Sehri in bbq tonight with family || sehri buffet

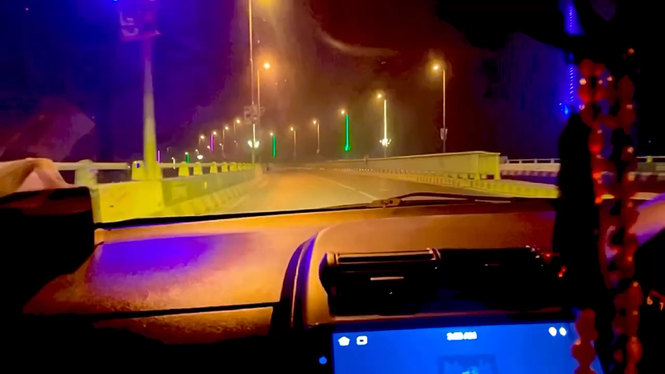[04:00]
और ये लाइटिंग, ये रोड मुझे बहुत ज्यादा पसंद है,
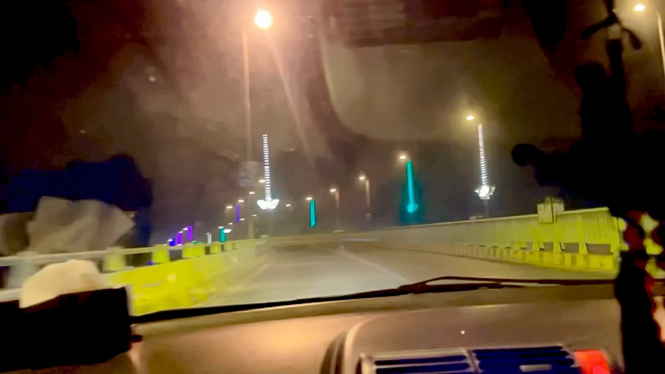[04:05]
क्योंकि यहाँ पे बहुत ज्यादा लाइटिंग हुई हुई है, इस वजह से मुझे ये रोड इतना अच्छा लगता है, इतना अच्छा लगता है। शकीब कहीं हम लोग यहाँ पे ठहर के पिक्चर नहीं बना सकते?